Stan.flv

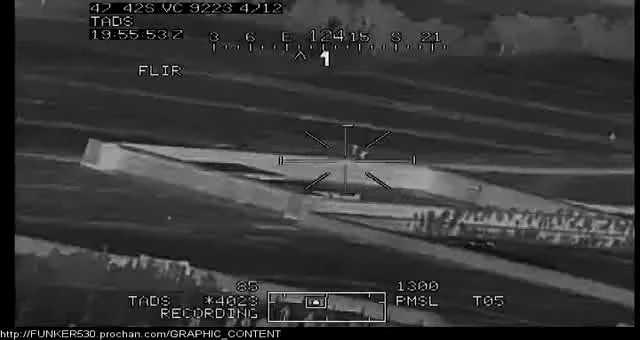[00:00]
See those tracking. Roger. We're showing 3,900 meters. That is correct. Get me a little bit of an offset in. And be fired. Mexican 1-5, this is Batcommer. Just confirm that CDE is cleared. Roger, sir. There will be no... Go ahead.
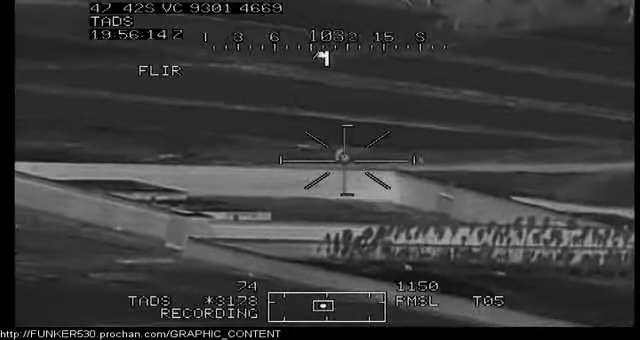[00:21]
Roger, sir. Mexican confirmed. No CDE. Firing. I understand. Roger. This is the way.
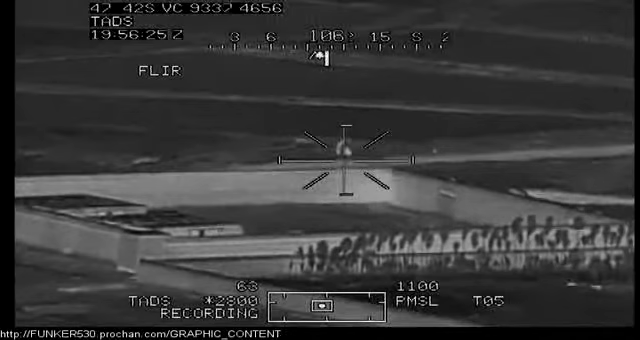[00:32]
Good shot. Outstanding. Batcommer, Mexican.
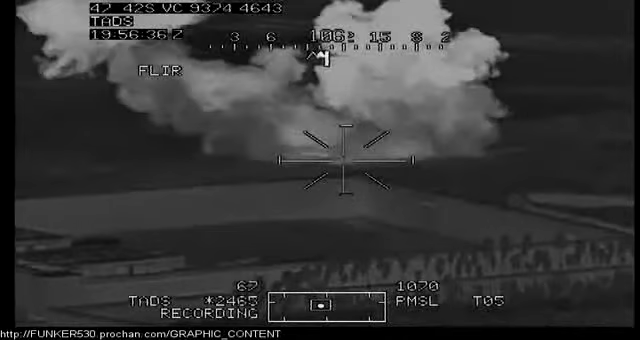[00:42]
You copy on explosion? Roger. We're copying the explosion.
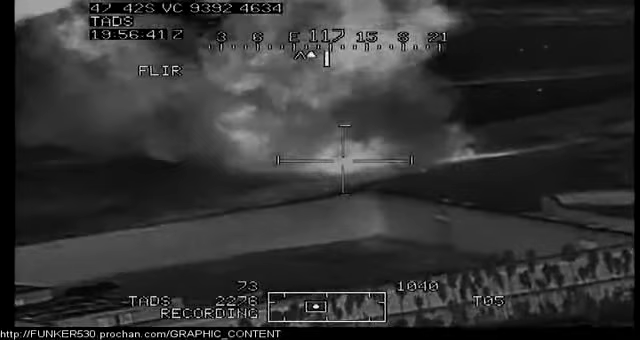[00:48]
We don't see the PECs anymore. I believe they're OK. Over. Roger, sir.
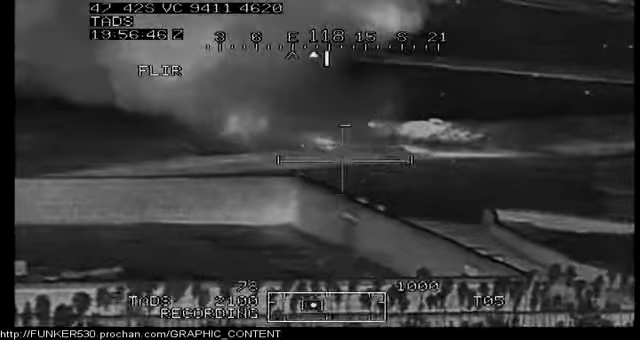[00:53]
Lead ship for Mexican 5-0. We'll be moving in to check for any individuals clearing the area.
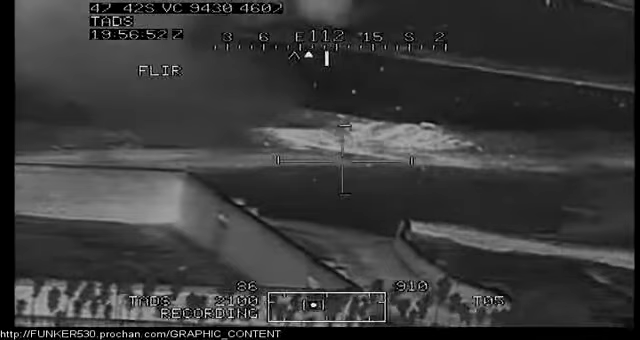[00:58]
Roger. Just, uh...
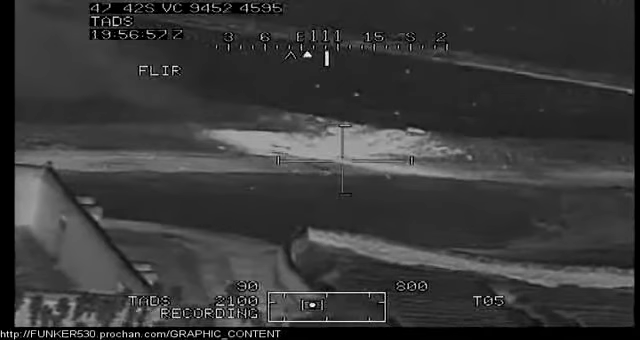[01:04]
Good work on that. That hit directly on the target break. Also, I'm just going to have you turn over to Cherokee. Correction, uh...
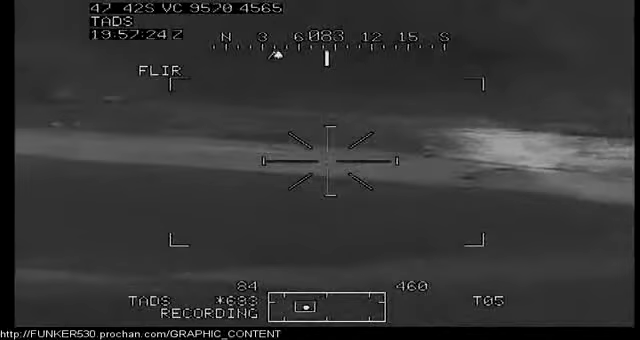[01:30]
What do you got? Alright. Got a big mess down here is what I got.
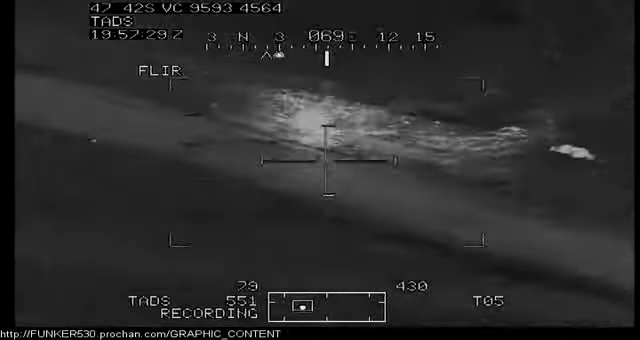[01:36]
Uh... Definitely don't see any movement. Uh... Looks like...
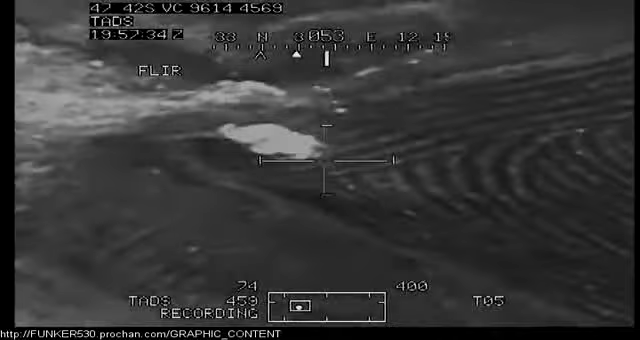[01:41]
Just my range focus here. Uh... Looks like I might have...
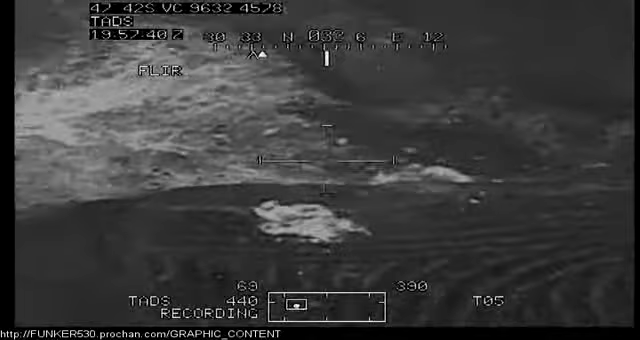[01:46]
That's a pretty loose dirt down there. It... It... Pretty much... Flew everything around. I do not have any movement.
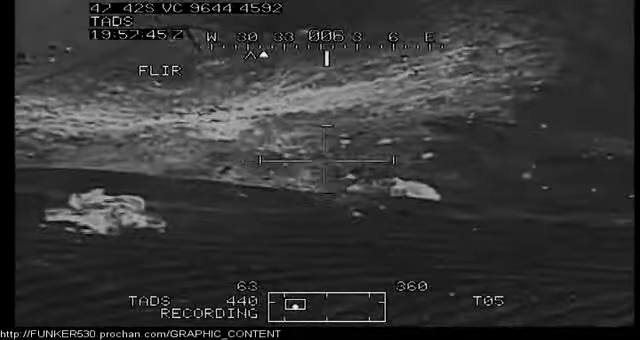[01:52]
Two, this is one. I have no movement down here. Uh...
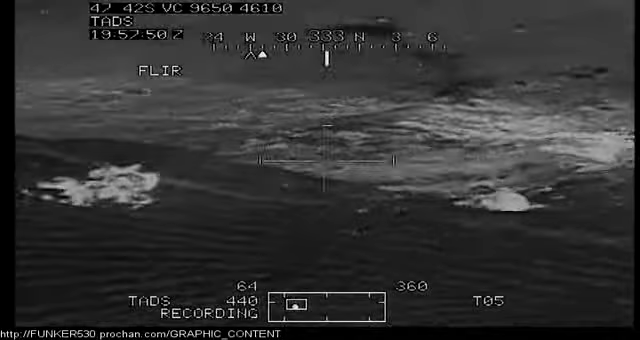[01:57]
Do you guys see anything? Yes. Right. Okay... Let us know.